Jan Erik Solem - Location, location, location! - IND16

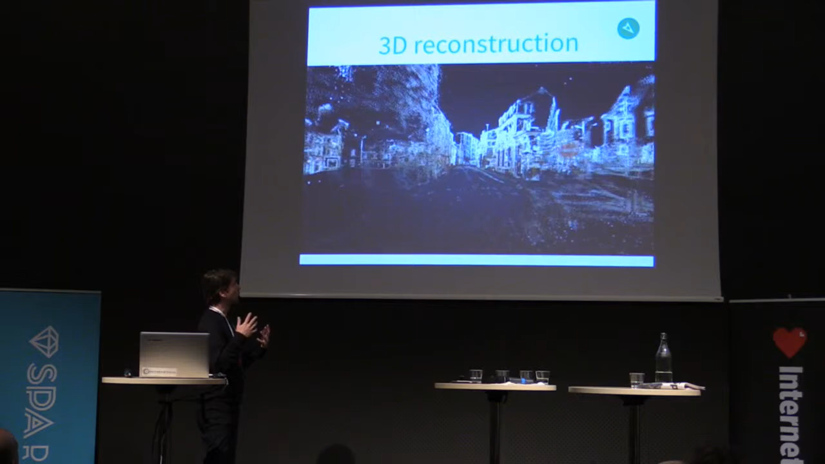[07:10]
Jo, bakom allt det här så att om jag nu går ner för gatan här och tar bilder med min iPhone så skapas en 3D-modell utifrån de här bilderna.